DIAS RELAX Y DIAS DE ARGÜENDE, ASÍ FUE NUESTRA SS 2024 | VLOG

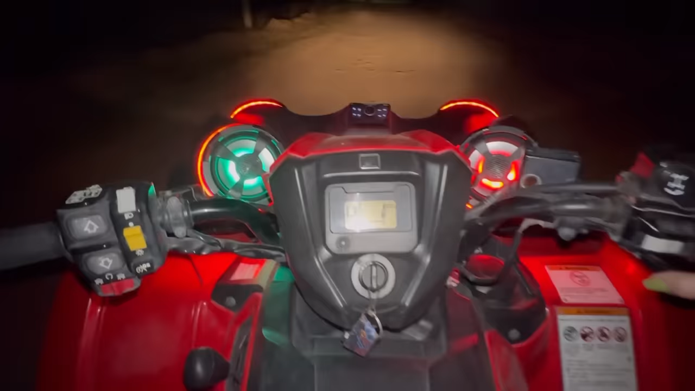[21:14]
De cuenta que andamos en el Cañadas Quintas con este lucecero.